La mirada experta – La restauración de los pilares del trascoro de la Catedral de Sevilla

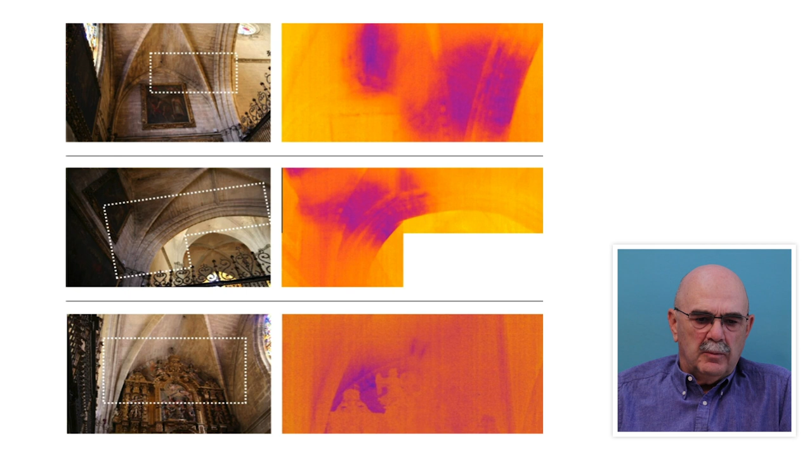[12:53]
Aquí tenéis imágenes suficientemente claras de las humedades a través de distintos sistemas de lectura.